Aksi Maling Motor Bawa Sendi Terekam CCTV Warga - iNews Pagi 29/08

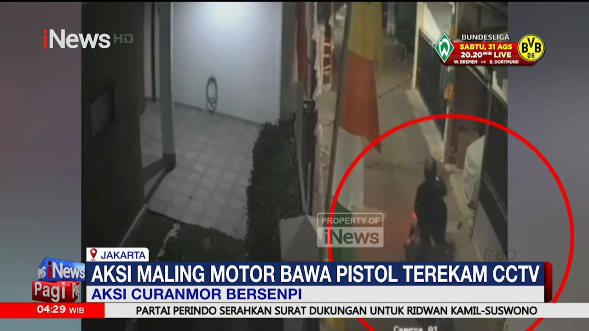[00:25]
Dua pelaku berboncengan sepeda motor mondar-mandir di Jalan Sepakat, Cilangkap Cipayung, Jakarta Timur. Warga sekitar yang merasa curiga dengan gerak-gerik pelaku memergoki aksinya saat tengah mengincar tempat parkiran mobil milik warga.